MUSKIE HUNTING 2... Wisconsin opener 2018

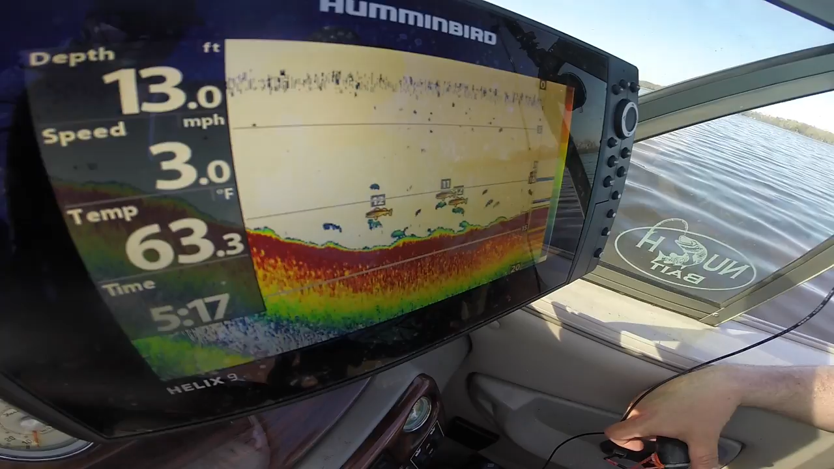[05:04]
On screen: depth 13.0 ft, water 63.3°F, speed 3.0 mph
I can tell they're not muskies because they're smiling. Muskies don't smile.